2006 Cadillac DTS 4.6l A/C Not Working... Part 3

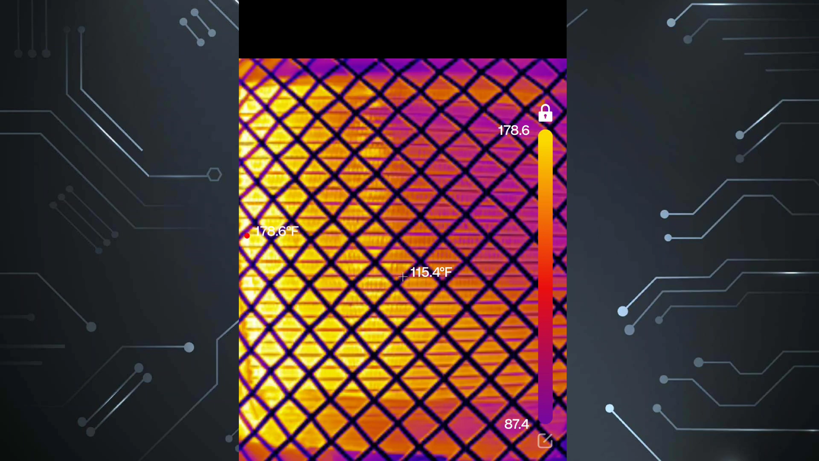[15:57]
On screen: spot 115.4°F
okay guys let's just want to add i'm looking at the right here we changed the grill in this car
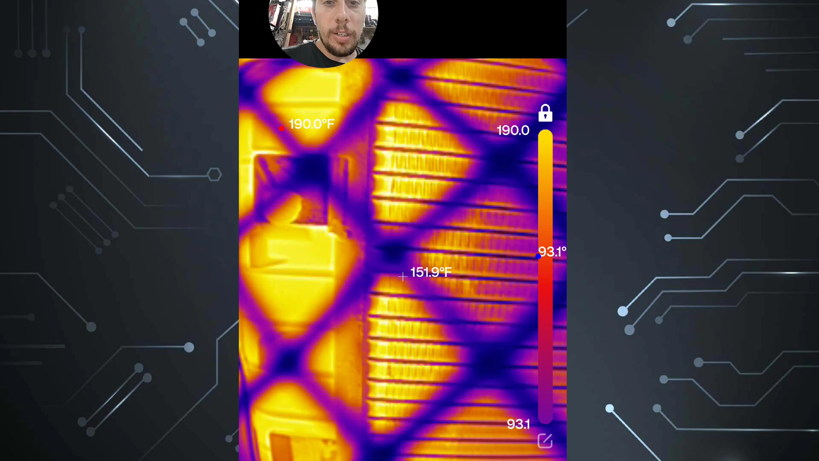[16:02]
On screen: spot 151.9°F
but uh look at this and the condenser we're seeing like what
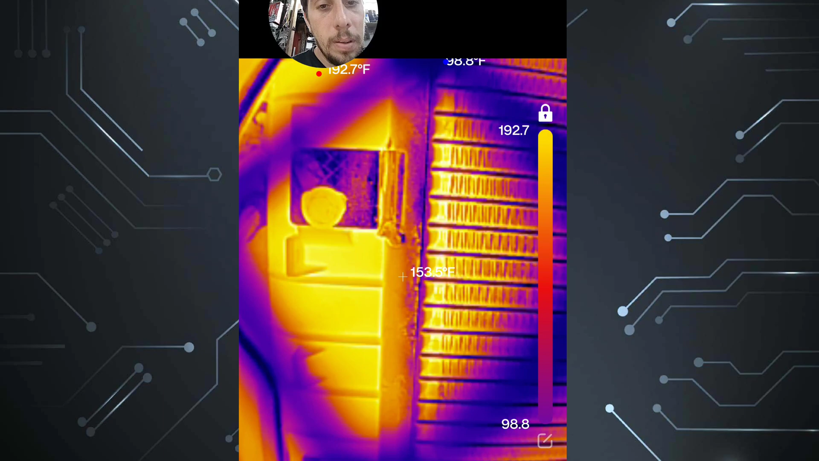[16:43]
On screen: max 192.7°F
so we got almost a 40 degree drop so you went 20 to 50 degrees but look at this
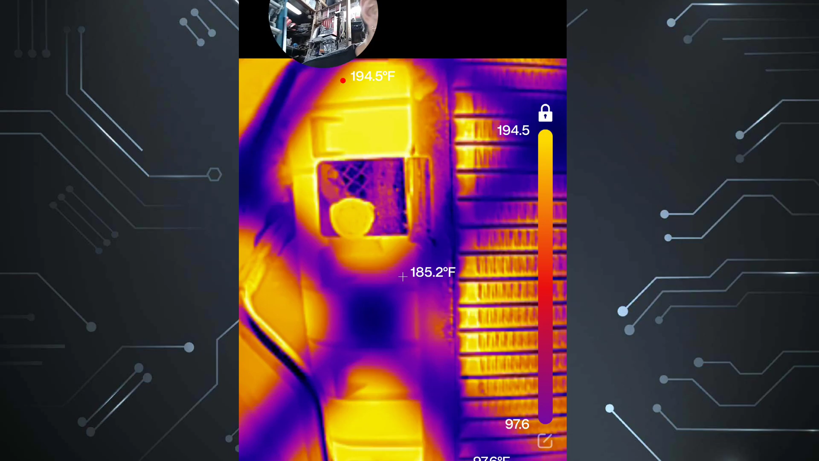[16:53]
On screen: spot 185.2°F, max 194.5°F
look at how nice this is